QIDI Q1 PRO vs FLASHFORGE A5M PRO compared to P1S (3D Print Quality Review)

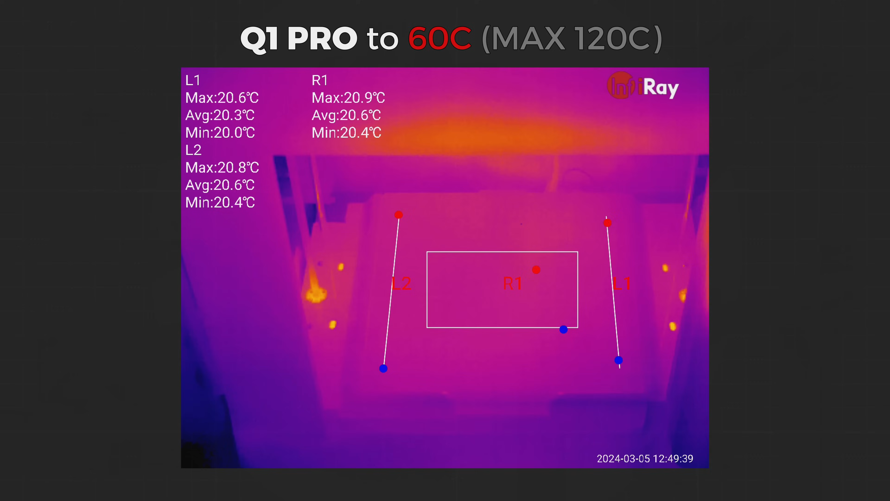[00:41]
I like to start by checking how fast and evenly the heat beds of each printer hit up. Q1 Pro consumes around 300W max and it takes 4 minutes for the heat to spread evenly with around 6 degrees difference in service temperatures.
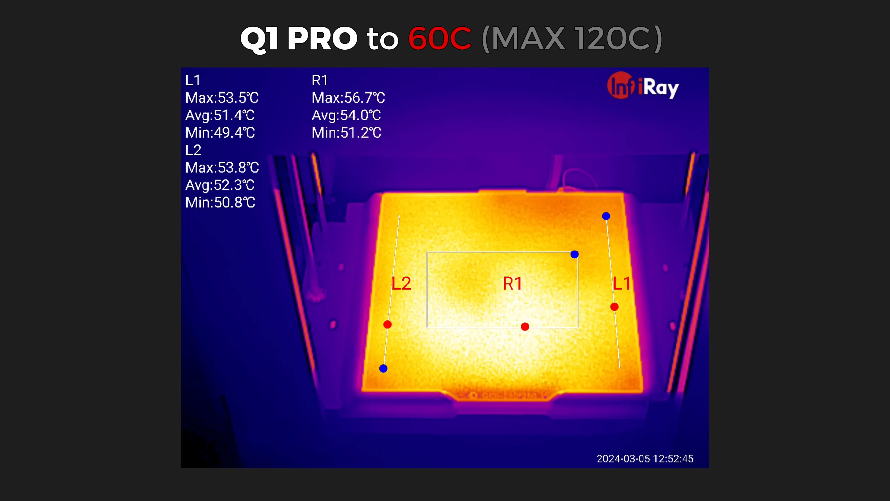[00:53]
The bed is rated at 120 degrees Celsius max. Meanwhile, the A4M Pro consumes around 250W max and it takes roughly
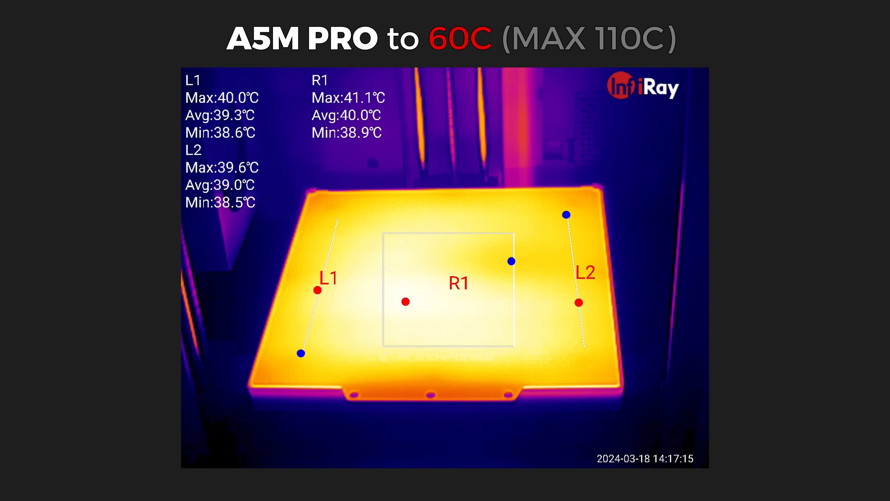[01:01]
4 minutes to heat the bed evenly with only 2 degree difference in surface temperatures. Its heat bed is rated at 110 degrees Celsius max.